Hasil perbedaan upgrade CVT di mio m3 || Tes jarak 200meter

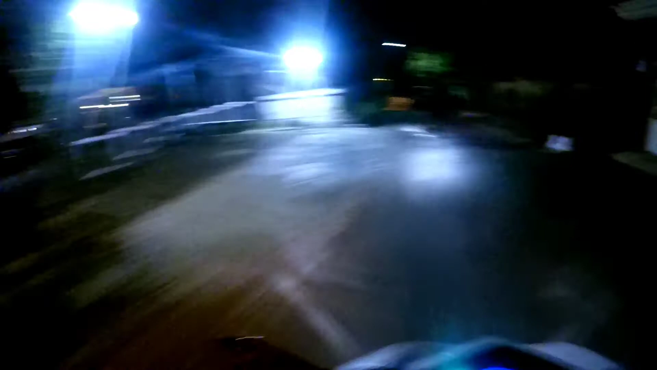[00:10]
kembali lagi di jolembong vlog oke selamat malam karena ini ya sudah malam ya sudah malam oh ya ini kebetulan di depanku ini ada temanku guys bwm m3 dia ini udah upgrade panci VT ya tapi masih yuk sedikit punya aku juga sedikit kan untuk apa Mio m3 yang punya temanku itu
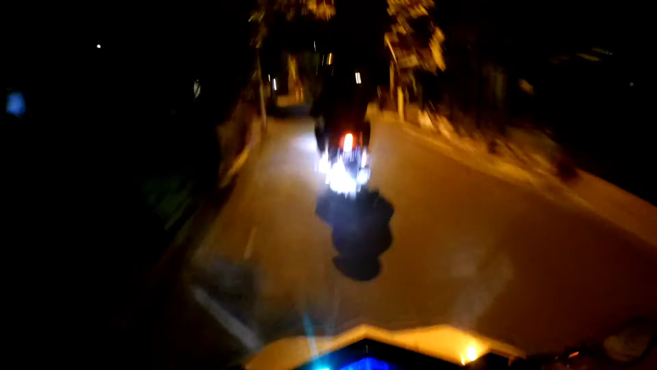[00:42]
udah ganti roller sama per versi VT nya Nah kalau punya aku ini baru ganti roller
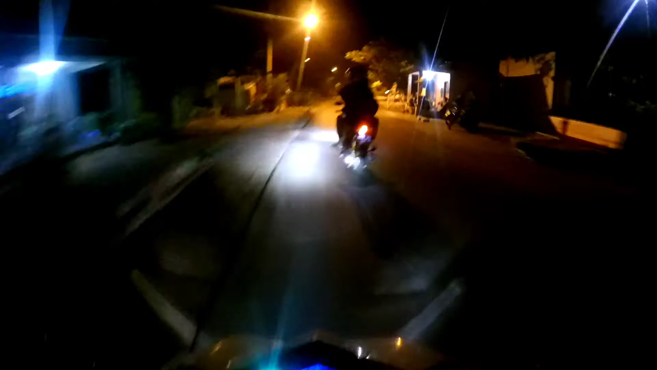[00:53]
sama bubon puli jadi nanti gimana perbedaannya nanti kita coba ini buat tes red maksudnya ya balapan gitu ya ya Hevan aja sih efeknya itu seperti apa itu loh dari awal atau sampai panjang gitu tapi mungkin ini enggak panjang-panjang amat ya jalannya